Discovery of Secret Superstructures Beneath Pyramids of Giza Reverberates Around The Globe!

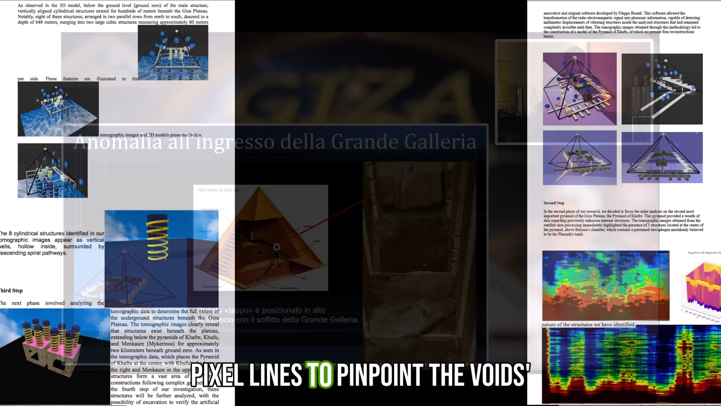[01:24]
This method analyses these patterns across pixel lines to pinpoint the voids' locations, tracing the mechanical surface effects back to their subterranean sources.